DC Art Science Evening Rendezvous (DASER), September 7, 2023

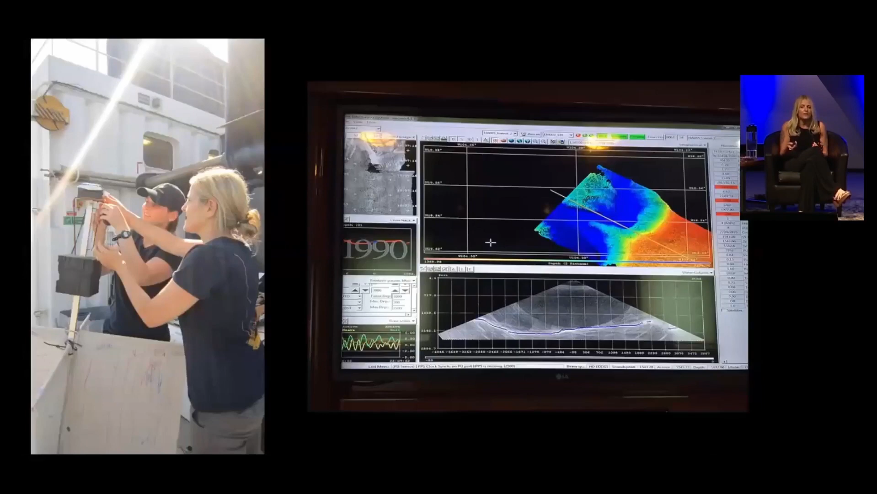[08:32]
We were mapping the ocean floor with multi-beam sonar technology attached to the hull of the ship.